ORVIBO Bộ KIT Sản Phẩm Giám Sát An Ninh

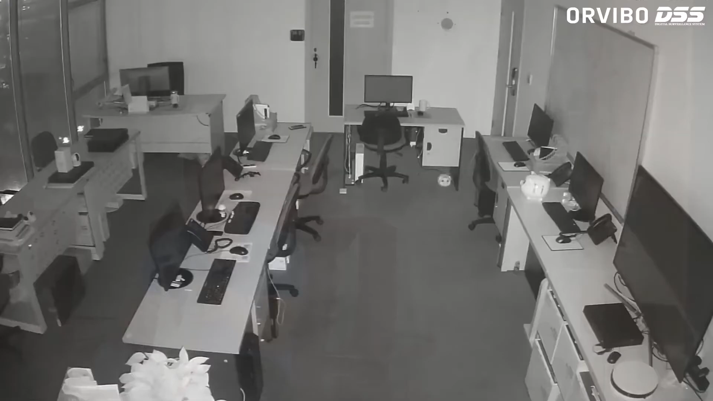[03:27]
Như các bạn có thể thấy Thì khi cái chỗ muốn chưa kịp vào đến nhà bạn Thì
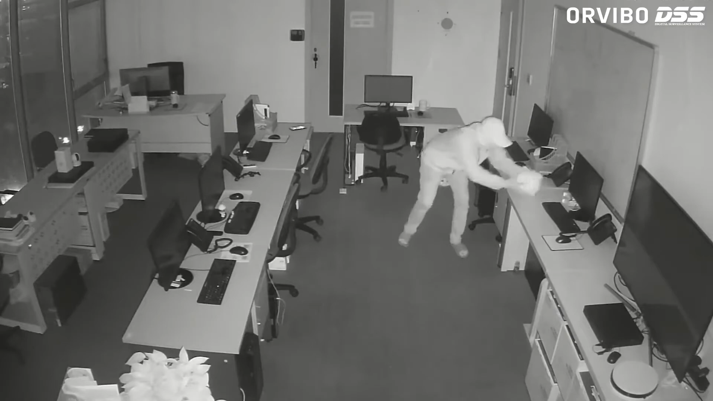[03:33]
bạn đã phát hiện ra Và có thể đưa ra được những đường hướng xử lý kịp thời